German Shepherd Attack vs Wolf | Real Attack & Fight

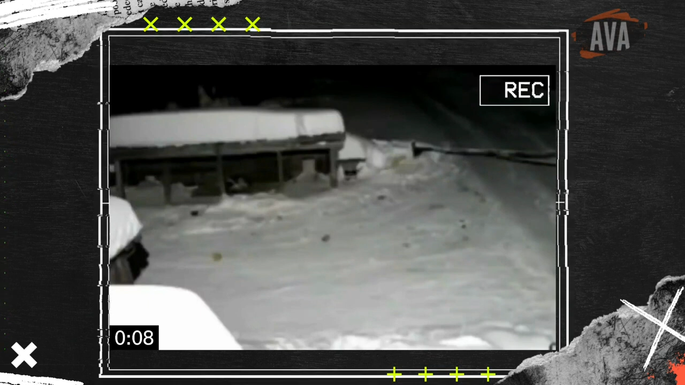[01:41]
Look at this CCTV recording, where you can see the stupid unaware owner has tied the dogs out in the open, probably having no idea about the wolves in his area.
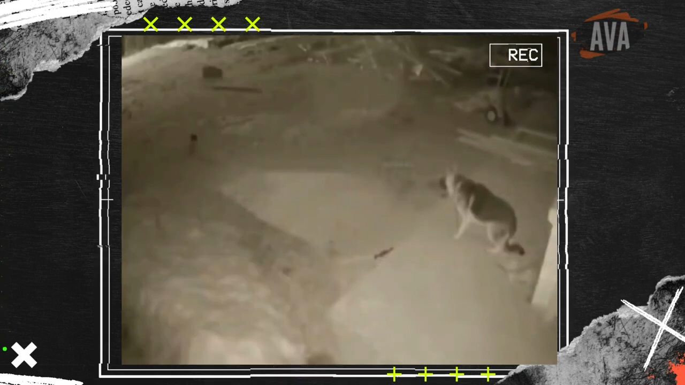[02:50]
These are pictures from a CCTV recording of one such incident, probably in a farm, where the lone wolf approaches a German Shepherd. Looking at the size of the dog and fearing the risk of an injury, the wolf does not attack the German Shepherd. Any wild animal in that case will always assess the prey before attacking.